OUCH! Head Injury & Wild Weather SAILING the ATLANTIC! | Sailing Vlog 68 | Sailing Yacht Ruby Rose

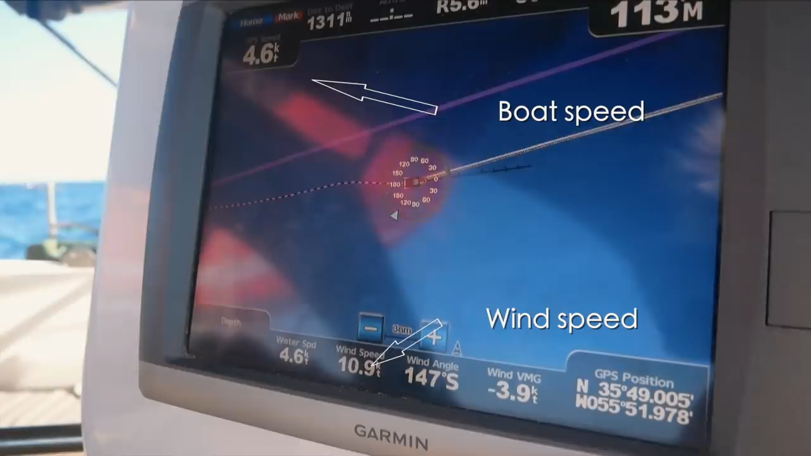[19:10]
It's like, look how slow we're going. However, to put positives on it, firstly, we got here.